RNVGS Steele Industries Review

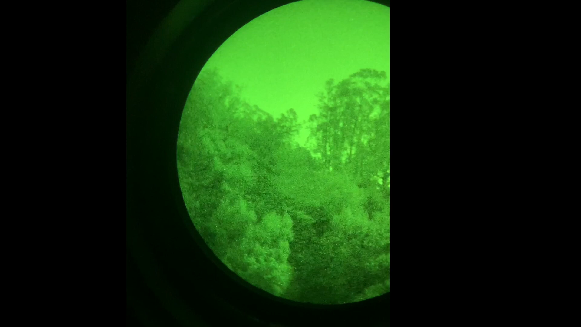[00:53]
it's not a problem.
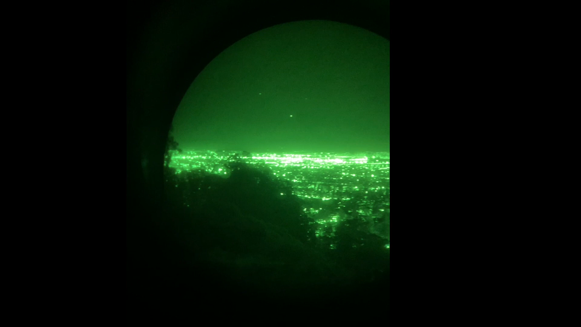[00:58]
For the most part spots especially if they're in like the outer zones like zone 2 or 3 for the most part are not really going to get in the way
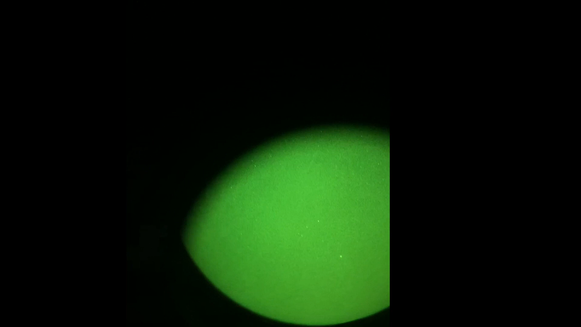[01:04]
and unless I'm looking at like a white wall or something it's really not noticeable.
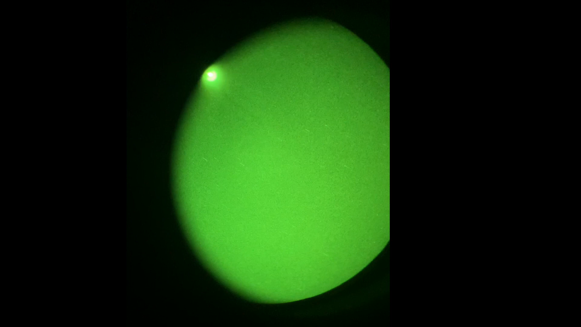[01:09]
Um now why get a binocular system over something like a PBS 14 which is a mono mono monocular system.
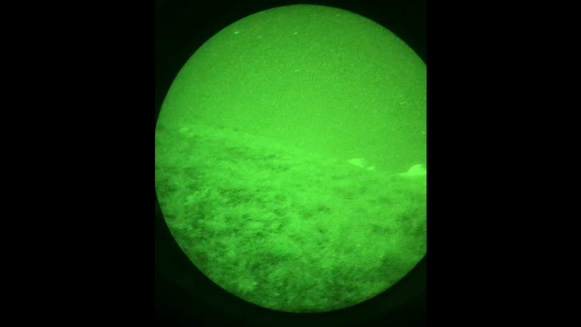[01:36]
The image quality that you get is going to be clear with substantially better performance.
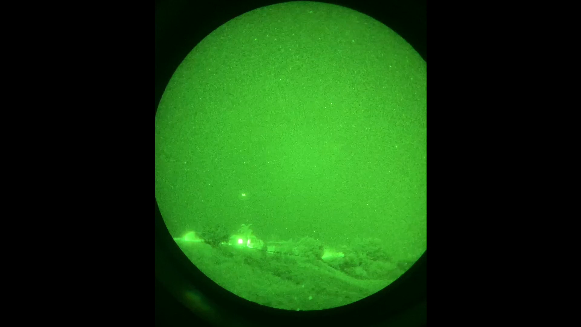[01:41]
That is you're going to be able to see more things in the dark with two tubes compared to one.
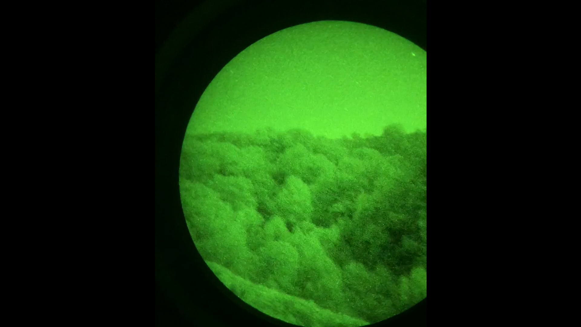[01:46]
Is it twice as better? Well I don't know because if you think about it getting a binocular system
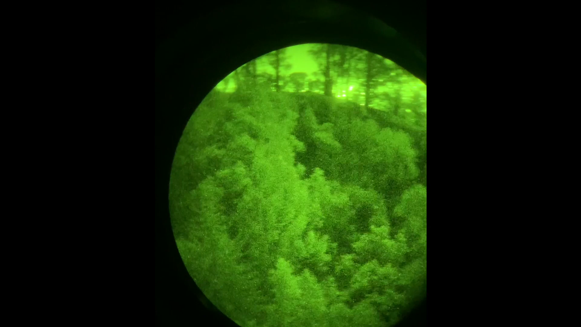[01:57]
like these RMBGs which are probably the lowest um I would personally
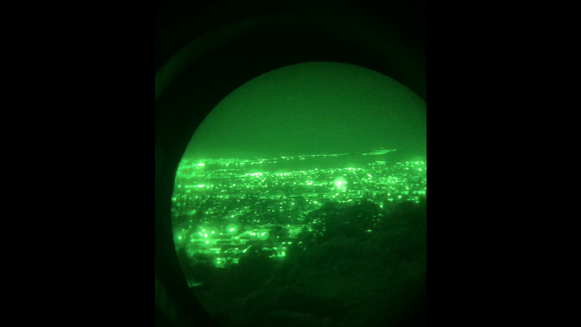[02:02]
go to in terms of a housing system is still going to cost two or even three times as much as a single PBS 14.
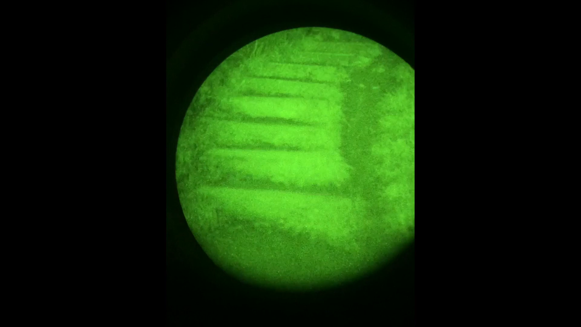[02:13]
So does it perform twice or even three times as better as a single PBS 14?
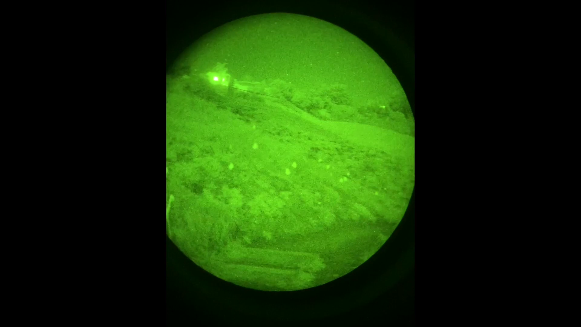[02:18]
I don't really think so but I think that once you look through a set of binos it's really hard to go back to a PBS 14.
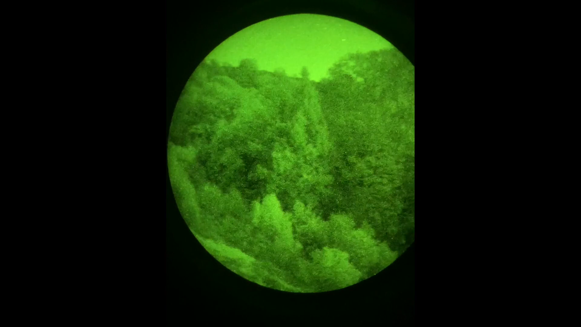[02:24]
That being said there are scenarios where a PBS 14 is going to be superior and um for the most part all you really need is one tube.
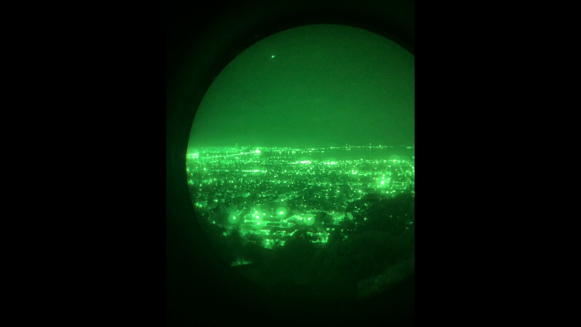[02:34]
I mean um you really just need one tube in training and that's that's really all you need.
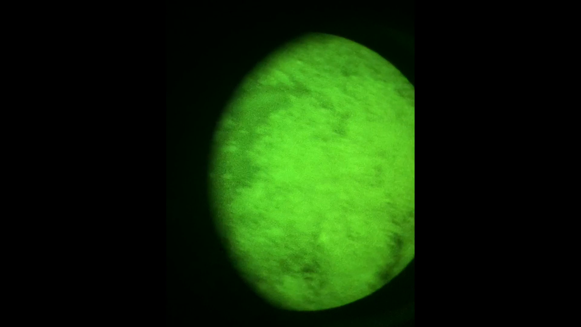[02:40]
So basically this thing is essentially two PBS 14s pretty much fixed on like a piece of metal or I believe it's billet aluminum